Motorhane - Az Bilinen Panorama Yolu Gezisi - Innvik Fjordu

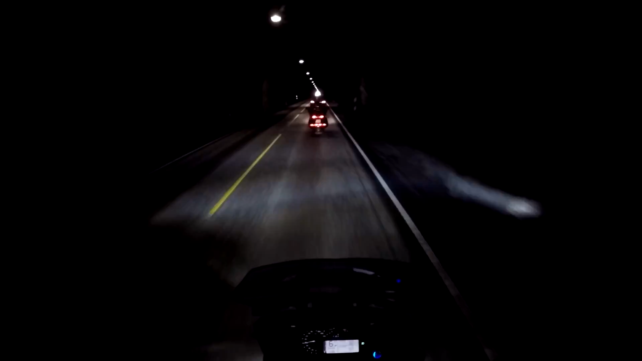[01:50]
Çok uzun, 7 kilometre mi ne, öyle bir tane tünel. O tünele girerken bayağı dışarısı soğuktu. Hatta tünele girmeden önce, oraya çıkmadan önce, biraz yüksekte bir yer, durduk. İşte Svein, önde Goldwing'i süren arkadaş, içine ekstra polar bir şey giydi. Dedi ki oralar soğuk olur.
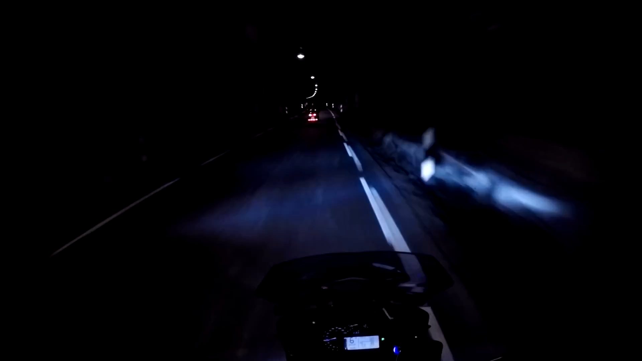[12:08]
Olden'e gidiyorsun. Oradan Brickstaz buzuluna dönüyorsun. Hava 21 derece dışarıda. Tünelden şimdi çıktık.